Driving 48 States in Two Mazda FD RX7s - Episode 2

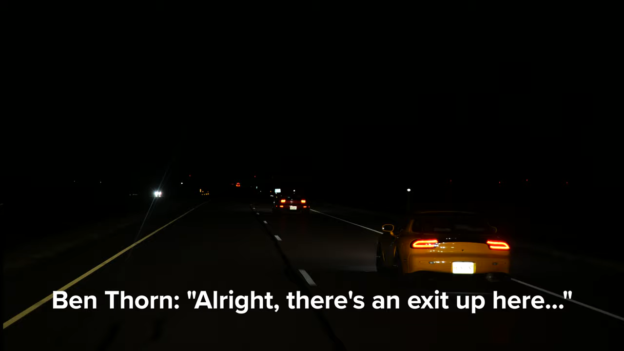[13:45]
All right, there's an exit up here, but it's like a mile, baby.